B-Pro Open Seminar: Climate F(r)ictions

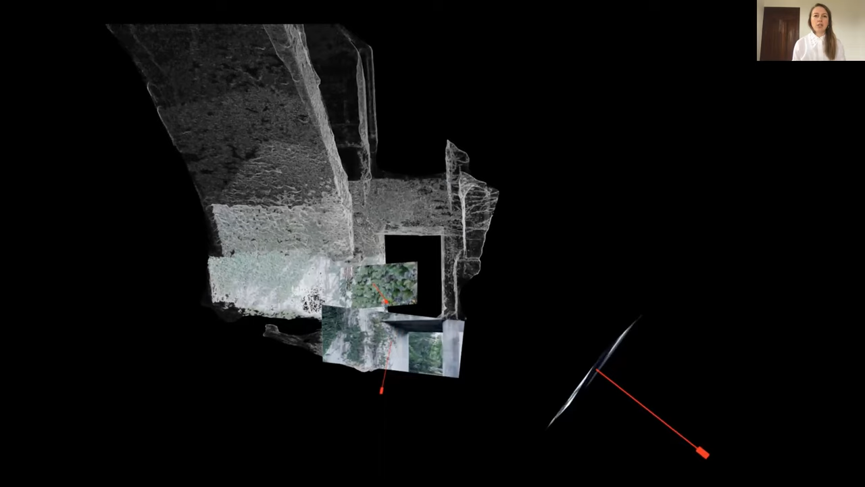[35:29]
just data being the kind of end goal or the visualization being end goal itself
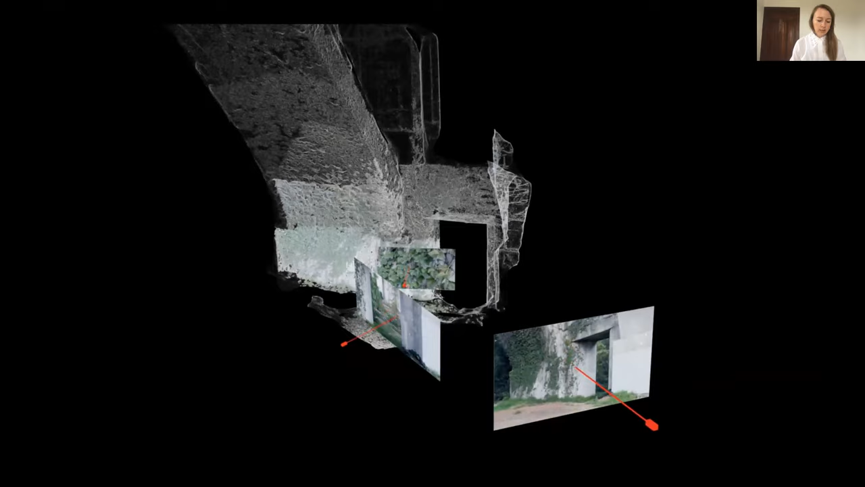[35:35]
and here I'm working with a photogrammetry workflow that uses video
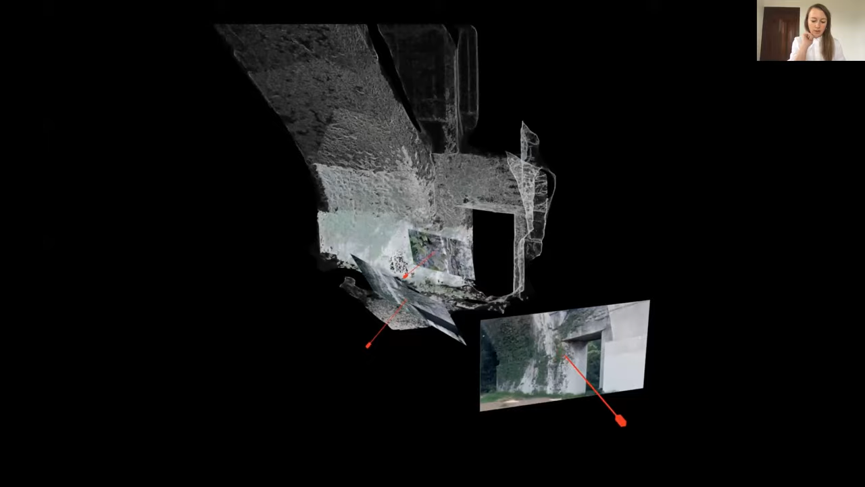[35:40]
as its input and produces a point cloud as a data set and the kind of visualization here
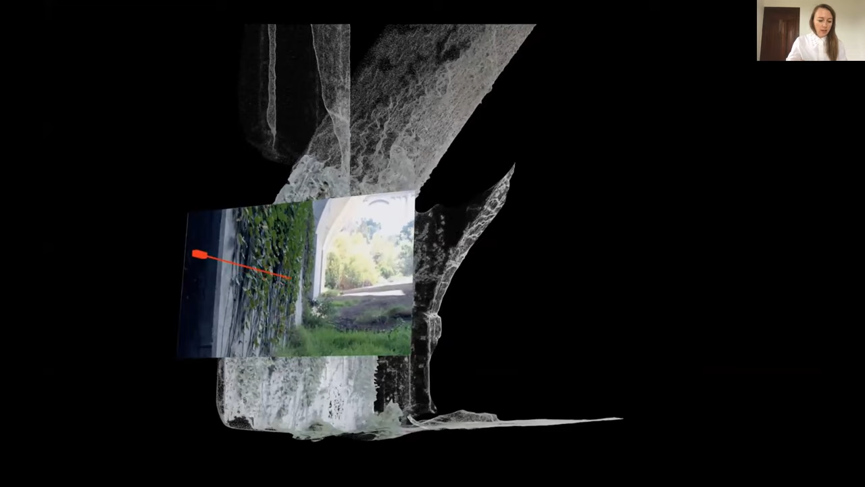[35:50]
is sort of visualization of the reverse engineering of the position of the original positions of the camera as it was moved around to capture photographically
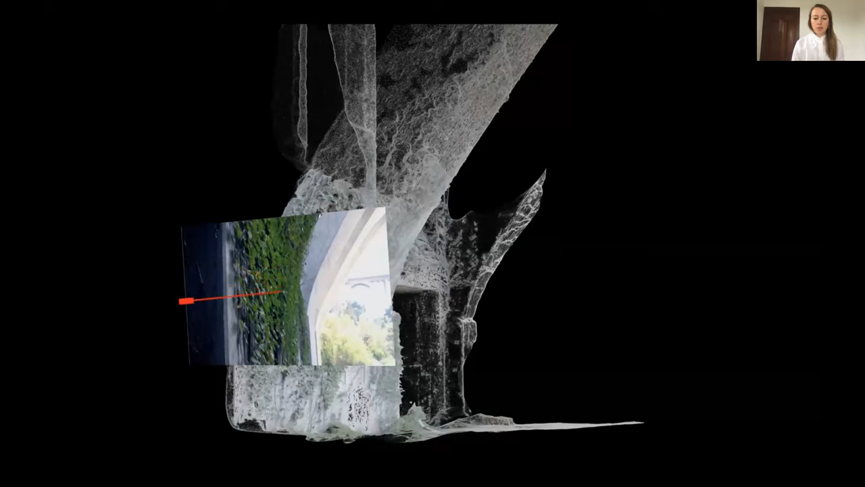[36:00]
capture this environment that led to this data set so animating a computational connection between the data set that is
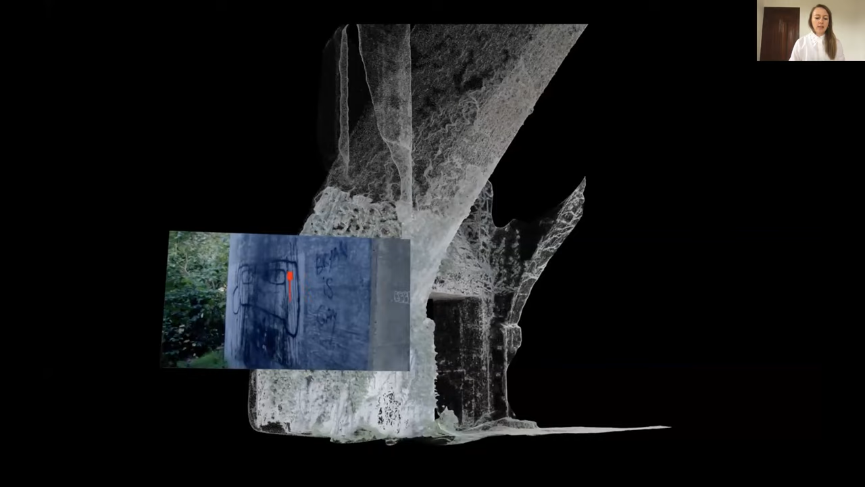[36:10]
perspectival less and and connection to that singular original
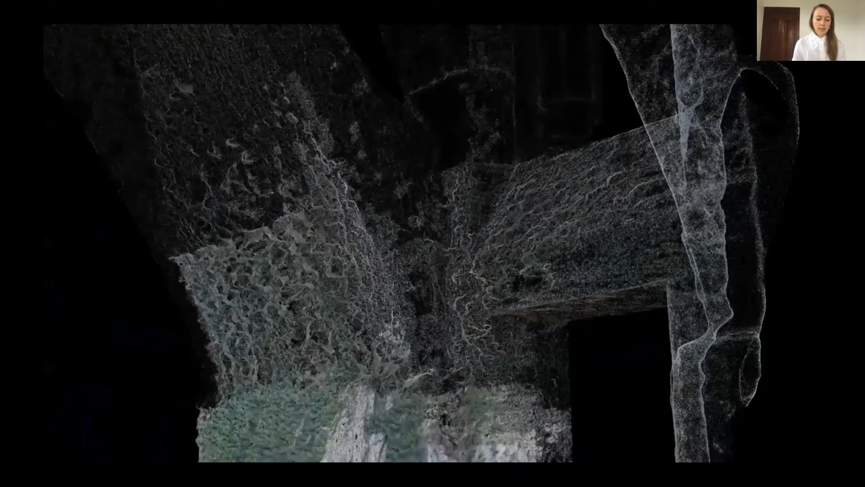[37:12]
in a more reflexive way to think about the technology and visualization process itself